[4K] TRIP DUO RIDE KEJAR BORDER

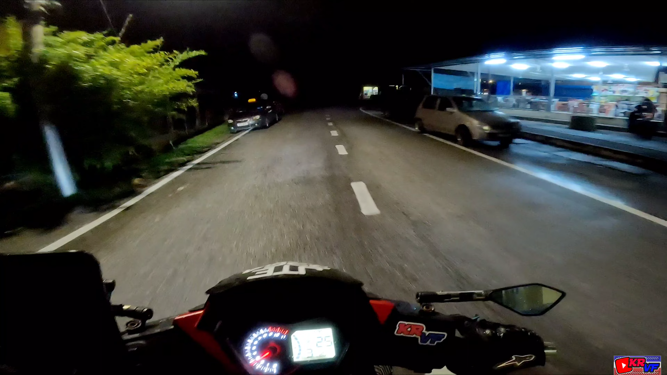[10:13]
Kenapa beri kacau? Okay, sekarang kita masuk ke laluan mengarah ke Pengkalan Hulu. Eh, Pengkalan Hulu, Betung. Betung 7 km lagi, nampak? 7 km tu. Tak jauh dah, harapnya adalah peluang dan ruang rezeki kita malam ni untuk masuk, insyaAllah.
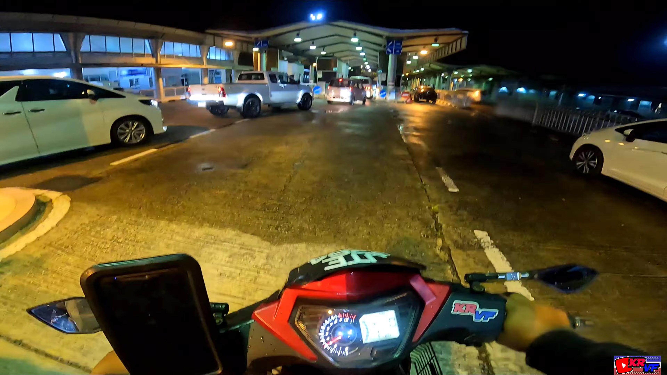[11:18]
Lepas tu sebab sini ada satu lagi. Oh, dia ada satu lagi. Haa, potong je lah, potong queue.